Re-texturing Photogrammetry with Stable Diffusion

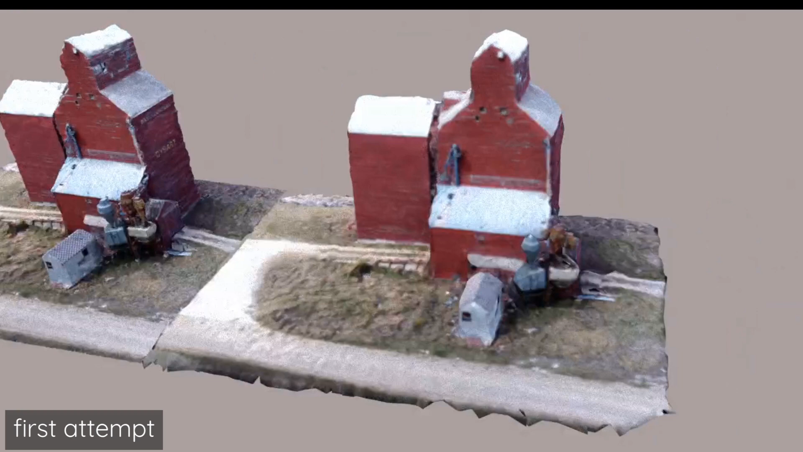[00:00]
So my first idea after doing retexturing is thinking about whether it's possible to retexture photogrammetry.
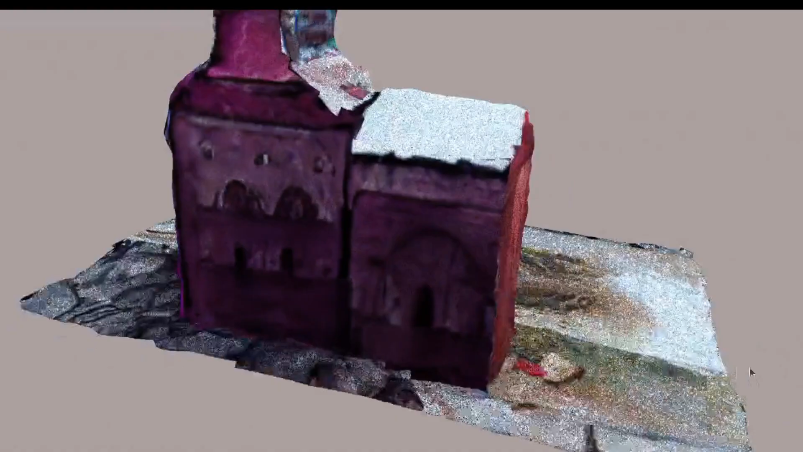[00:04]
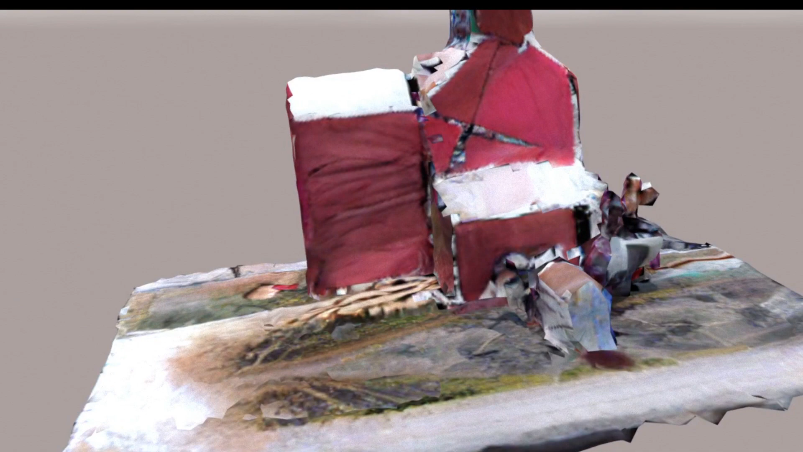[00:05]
So photogrammetry is kind of that thing where you take a bunch of pictures and then you create a 3D model with it.
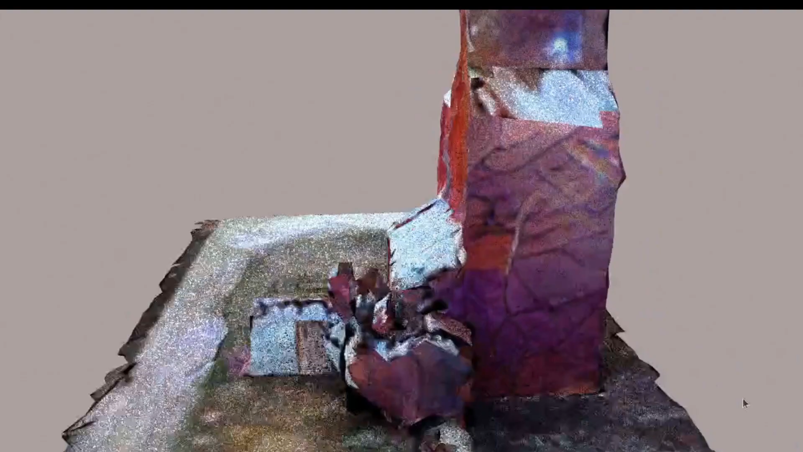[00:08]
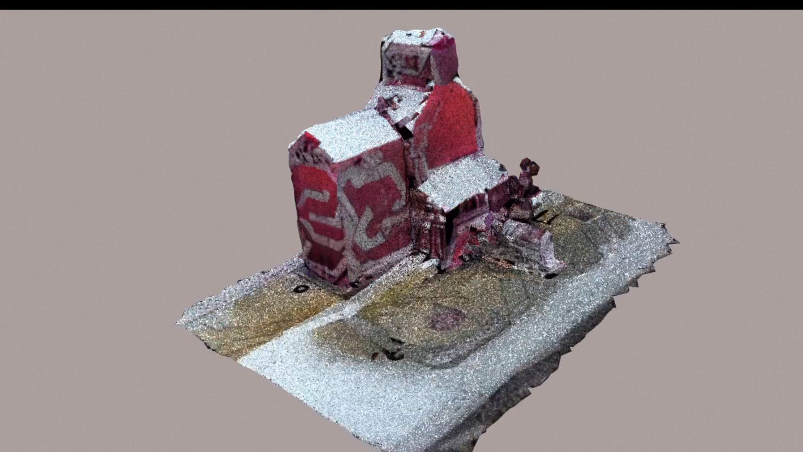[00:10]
And the textures that come out from that are pretty messy. They're not the cleanest textures. So I was really curious about how good of a job stable diffusion would do.
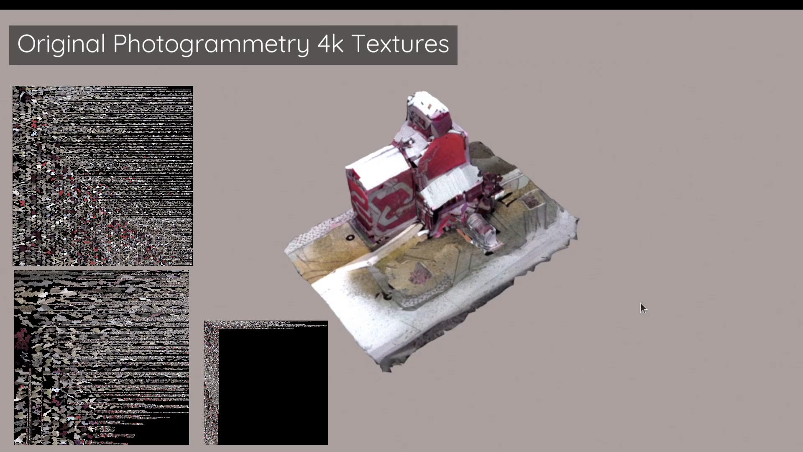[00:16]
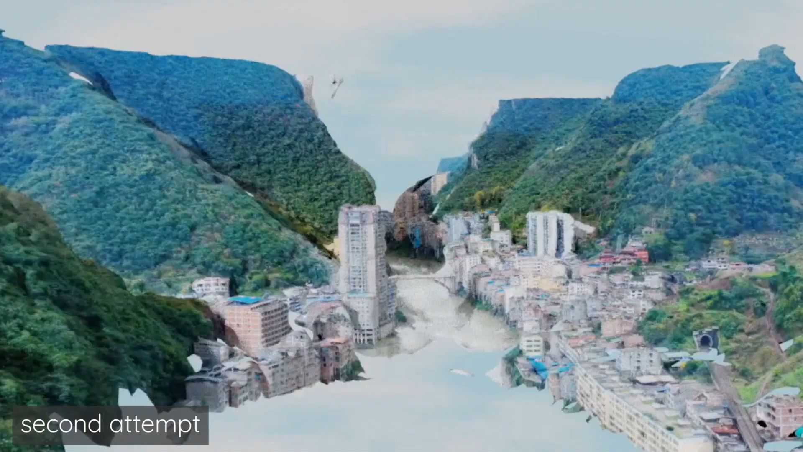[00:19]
So the UV maps end up being incredibly important for whether this actually works or not.
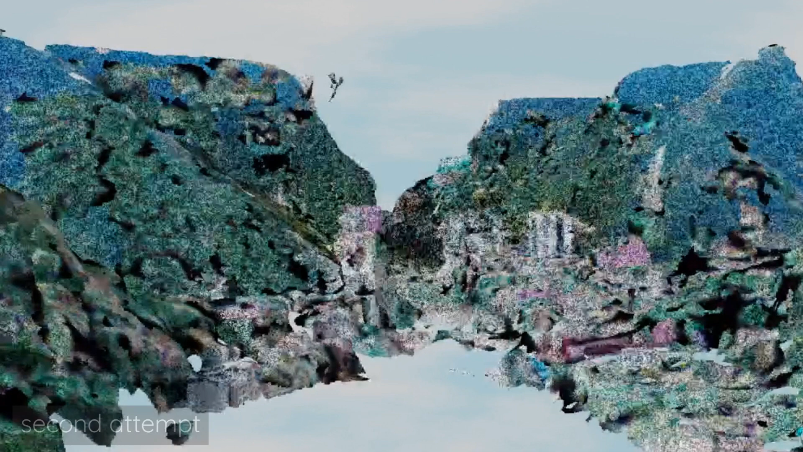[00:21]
So a lot of times the UV maps that the photogrammetry spits out end up being too fractured.
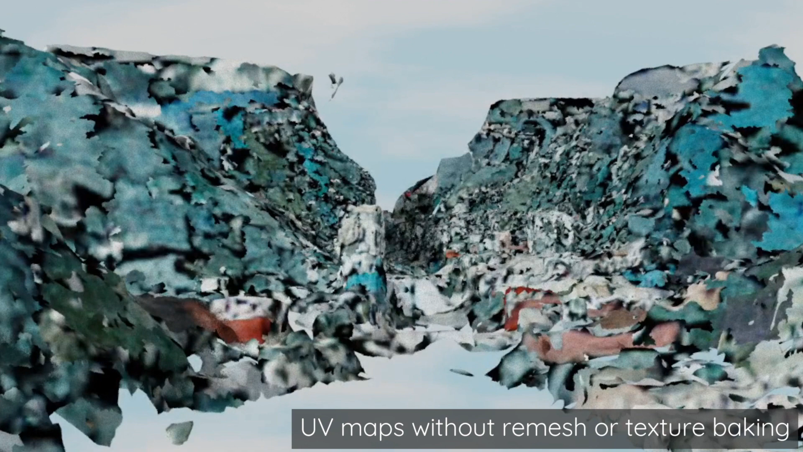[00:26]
So they end up having too small of pieces. When those go through stable diffusion, it ends up creating really small chunks.
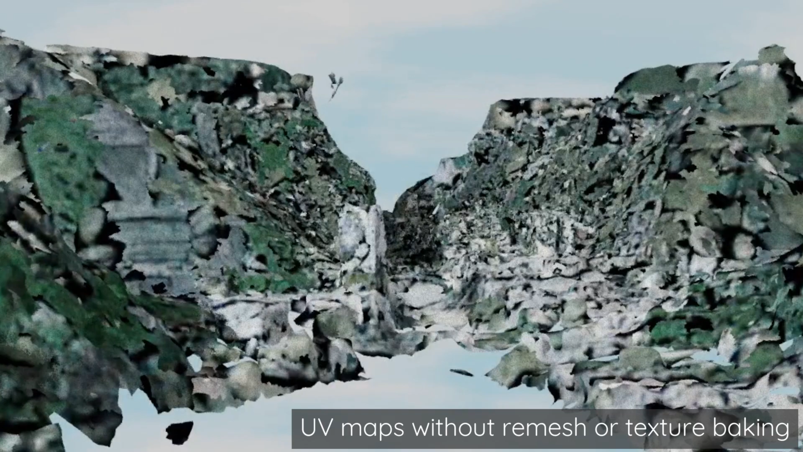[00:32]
You end up with a lot of black spots everywhere. It doesn't work super well.
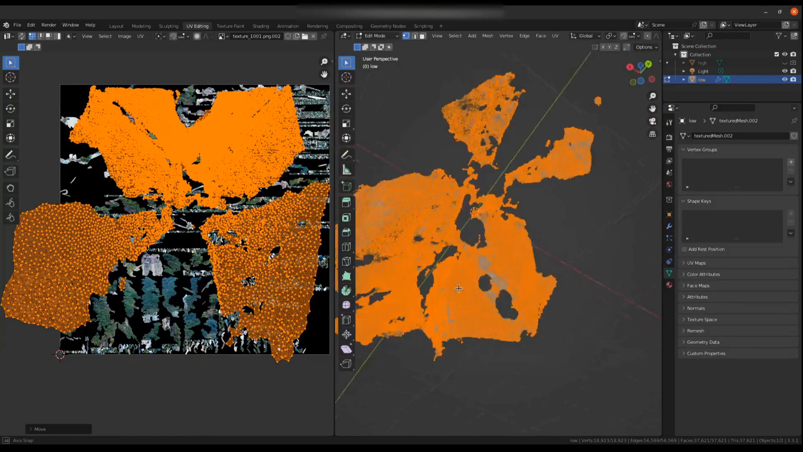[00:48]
And that allows it to do a much better job of the actual projecting.